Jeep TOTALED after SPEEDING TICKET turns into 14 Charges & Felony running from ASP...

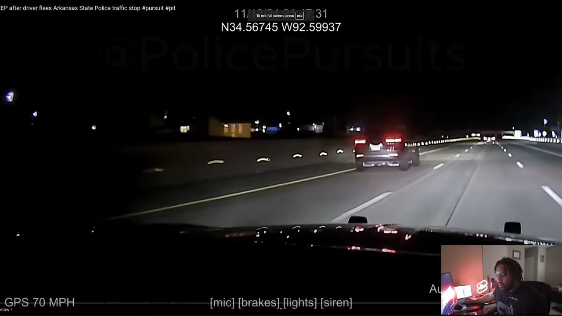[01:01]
All right. Yeah. ASP. Arkansas State Police. Got the Jeep in the left-hand lane. The audio will kick in a minute. Let me speed it up, actually. All right, so boom. So your boy decides to speed up. He's doing 90 with a trooper behind him.
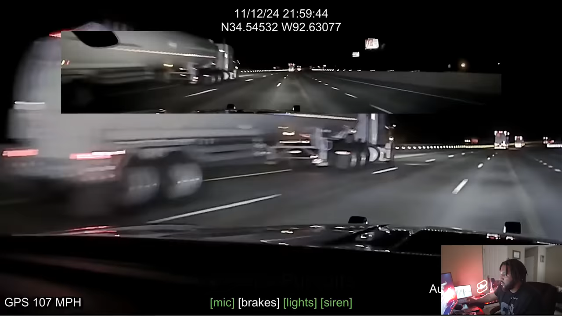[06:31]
Getting up there, 121, 123, 125, 130. On the highway, too.
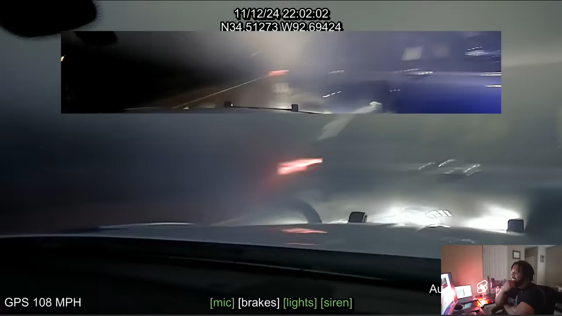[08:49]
Wow, a pit maneuver at 115. Roll over 1016, please. Look at your boy flipping. Hold on, let's go back. You can see him flipping. Look at him flipping. Yep, do not rush the vehicle. This is the sergeant now, I believe. This is the sergeant.